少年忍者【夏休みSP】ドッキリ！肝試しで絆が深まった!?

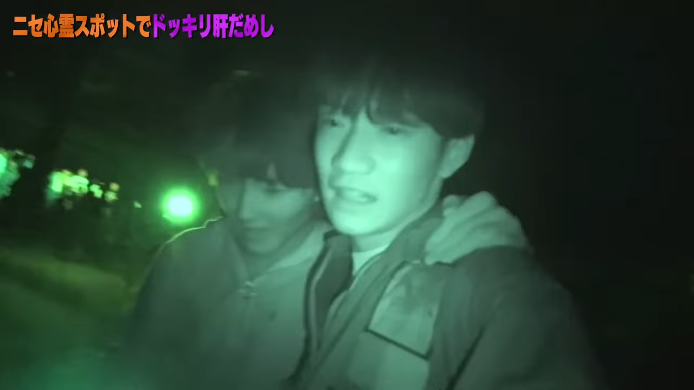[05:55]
え、待って、廊下がすごい長いなマジですOK、刺さっといこうな刺さっといかないえ、
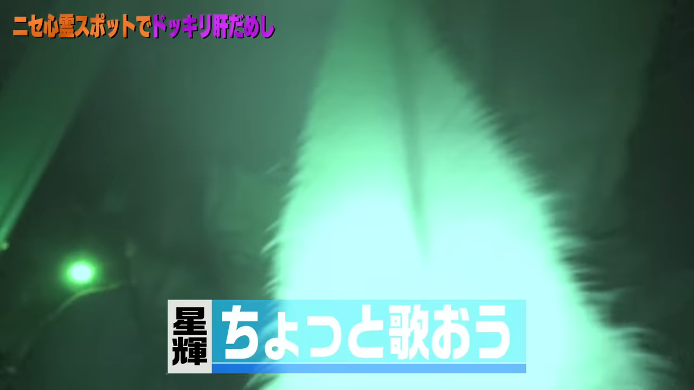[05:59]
じゃあちょっと歌おうえ、
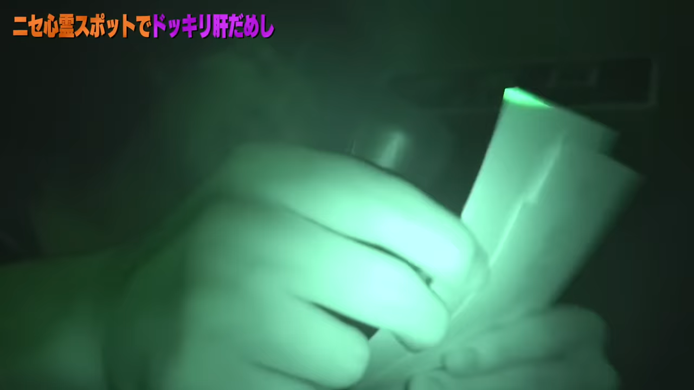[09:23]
え、でも2枚もらってって言ったよね確かにめっちゃもらってちょっと待っていや、